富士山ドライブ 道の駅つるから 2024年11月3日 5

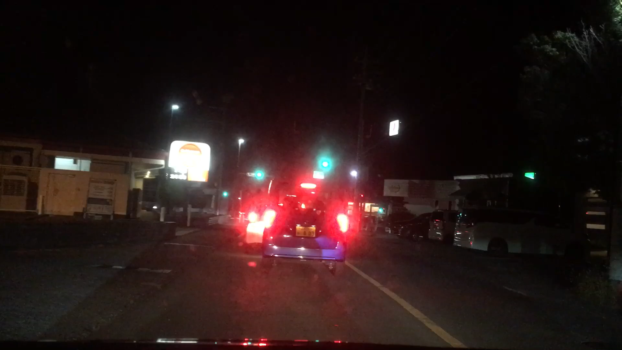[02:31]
いや、これガストだよなうんガストはどうなの?私の目がおかしくなったこのガストは昔からあるんだただ、もう看板が色褪せてるじゃん頑張りました飲みや金魚屋、今こうやってるのちょっとおいしそう